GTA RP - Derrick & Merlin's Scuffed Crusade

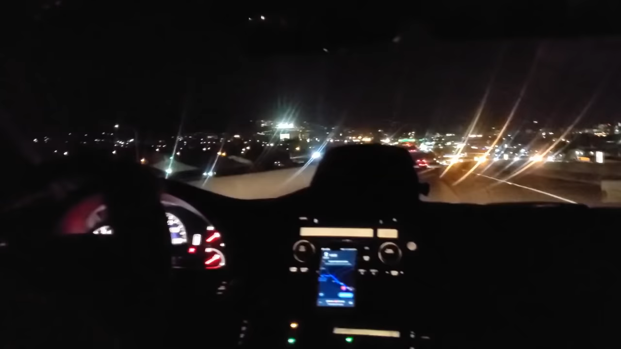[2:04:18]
I was thinking, geez, looks like LA.
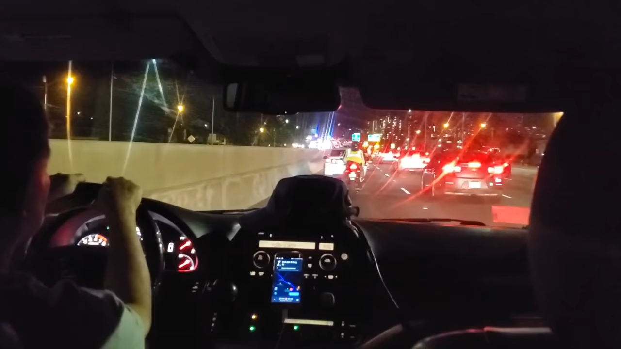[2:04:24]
Where's the island adventure? Oh boy, traffic.
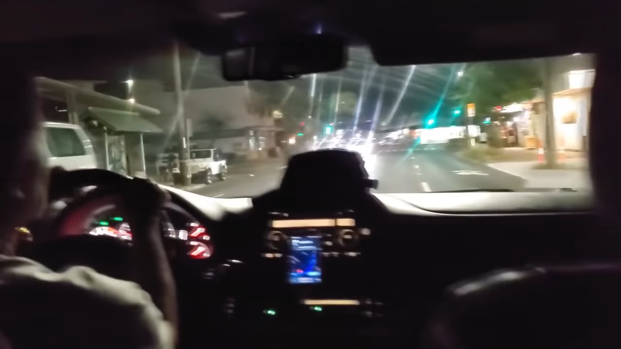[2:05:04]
And there was a lot of excitement upon landing. I was kind of just like, oh, wow, this feels like LA.